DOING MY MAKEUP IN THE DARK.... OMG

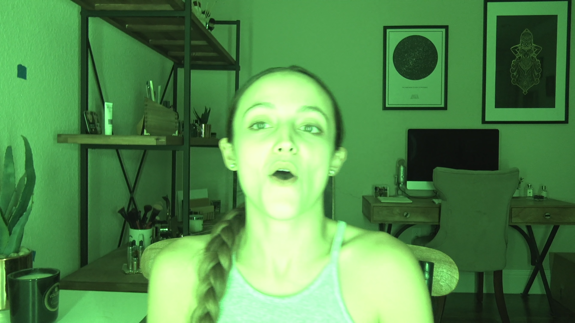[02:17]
let me put night mode all right oh my god i'm obviously gonna turn this little flip camera over so that
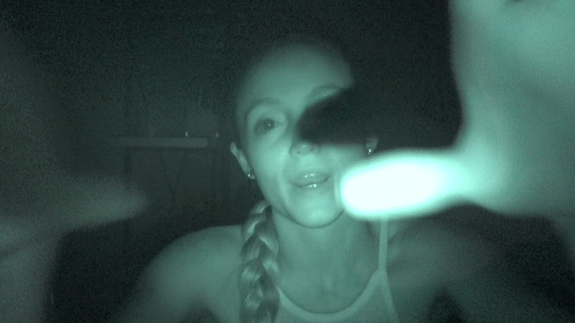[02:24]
i can't see myself in the viewfinder okay let's do it this looks so freaking creepy i'm scared okay okay i have
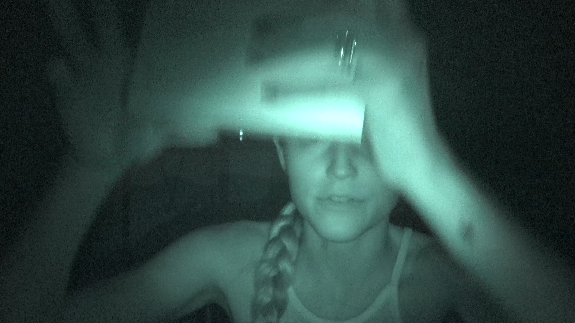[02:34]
to put something here so that i don't see my reflection in the mirror there i can't see myself now okay oh my god all right let's begin did i take out primer primer primer selene do not make any sudden noises i will freaking
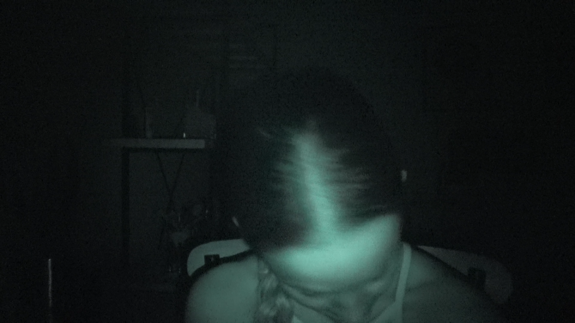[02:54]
loose it okay i forgot to take out primers i'm just gonna open my drawer here and feel for a primer what's this ah oh is this primer water yeah that'll do
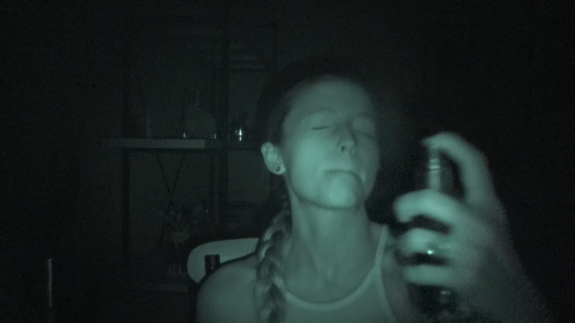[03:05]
so we're gonna primer water it up oh man i got it
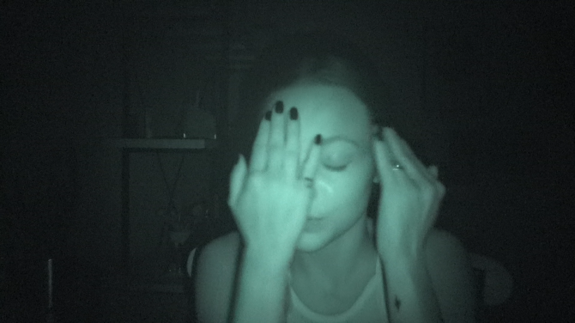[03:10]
in my brows that's right that's the first thing i'm gonna do okay i have to reach over in here oh man i should have taken out my brow products first now i don't know which bra oh okay hold on yeah i know this is the benefit
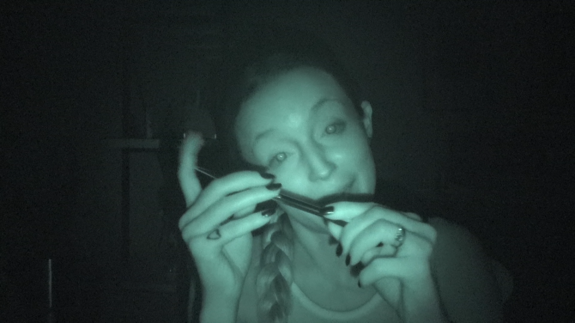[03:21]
brow pencil because it's shaped weird so good job benefit
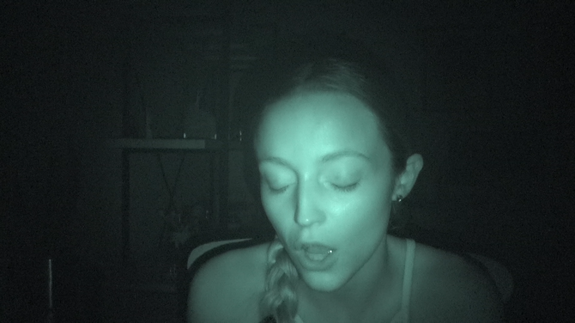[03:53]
crap i just broke the tip of this i just don't know how long it is like how much have i taken out i can't see it oh okay that was my eyeball sorry okay concentrate kevin concentrate you did the no mirror makeup challenge and it was excellent
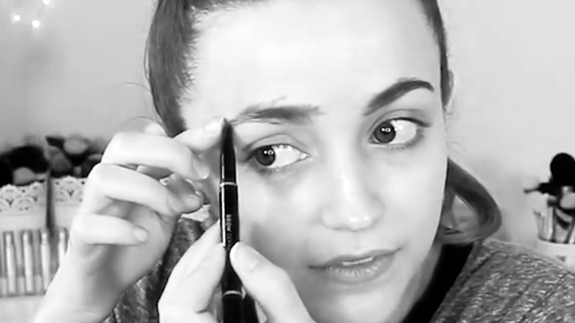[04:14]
you can do this um whoever's licking their privates can we put a pause to that
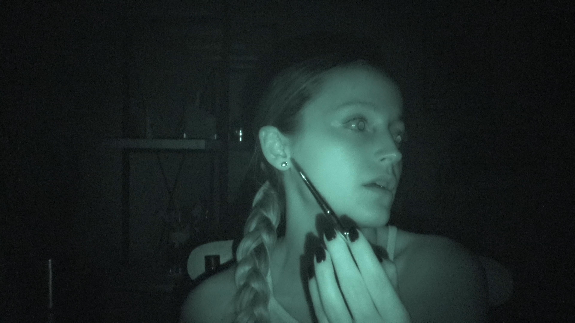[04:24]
wow has it always been this quiet when i've i swear if i'm looking back at this footage and i see anything i'm gonna lose it anyway next subject subject so how are you guys how are you guys i feel chilly all of a sudden bro like i struggle doing my brows when i'm looking at a mirror oh oh boy if your brows are normally twins or i mean sisters mine aren't even related i'm going for a um
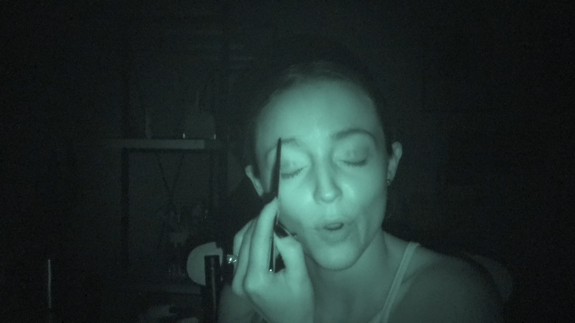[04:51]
actually i don't know what i'm going for because i can't tell but i'm
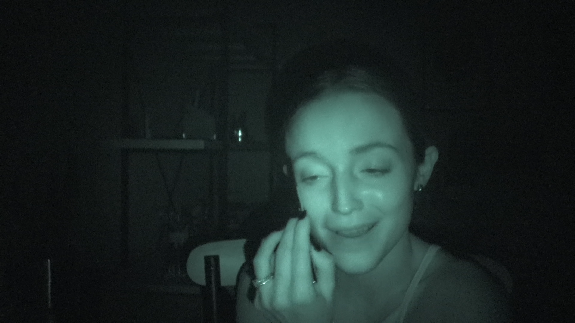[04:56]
not gonna go for my typical brow it's what i'm getting at okay so i i think my brows are good oh i have to put on brow gel though which one is the brown gel oh
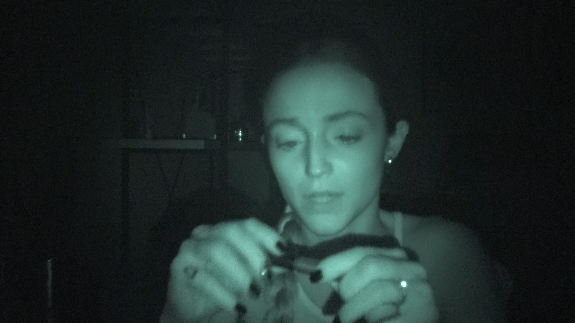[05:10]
i think this is like an elf one and
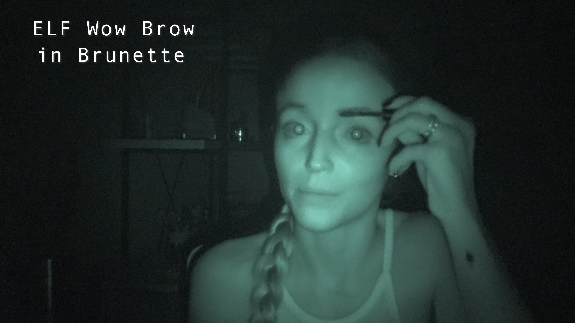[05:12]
we'll see i don't know if it's my shade or i don't know if it's clear i don't know anything but we're gonna put it on all right now we can jump into foundation i'm actually going to be using a brand new foundation um i just recently bought this off of sephora what is this called it's called fluid foundation stila fluid foundation i'm not sure i'm gonna use the brand new cosmetics love is the foundation brush that has betrayed me this year because they released a flat version this year why would they
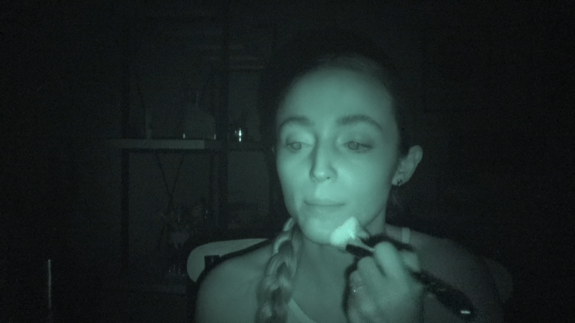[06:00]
apply that to my face i wonder how the finish of this foundation is i wonder what it's looking like it's feeling nice obviously i have to use this brush with the lights on so i can see how
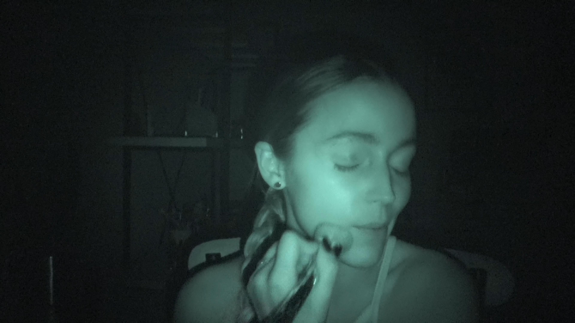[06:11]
it's working but i can just tell like the feeling is not the same it feels like rough and flat the original love is the foundation brush just like hugs to your cheeks oh it's just magical this is flat
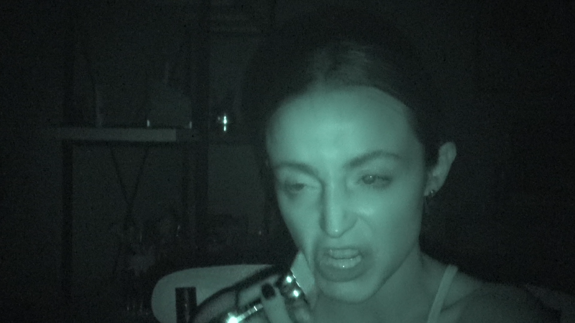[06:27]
okay we're gonna add some more foundation i just i like i don't feel
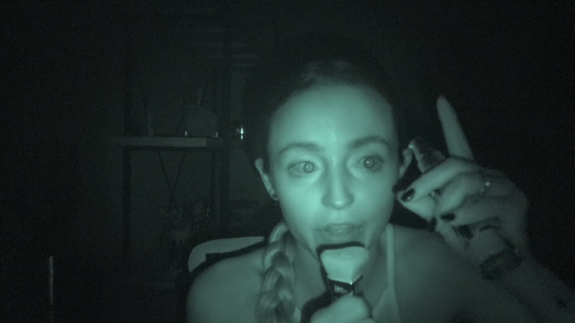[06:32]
it at the top i'm never mind i don't know if i applied too much because i feel like as soon as i pump this onto the brush it just sinks
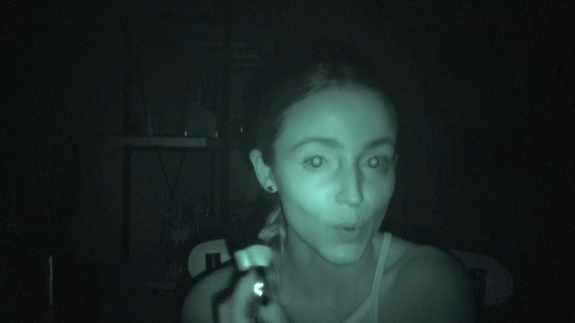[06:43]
right in it's a very very liquidy foundation so it doesn't really sit on top it just
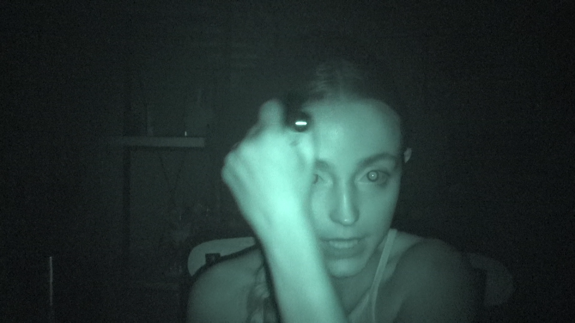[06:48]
sinks right into the brush i feel like that's enough foundation i really like the coverage oh just kidding oh i'm getting nervous getting more and more nervous as the time goes on okay now we are going to move on to concealer let's see what concealer we're gonna be using today yes this is definitely tart shaped tape and i need a brush let's feel for a nice concealer brush all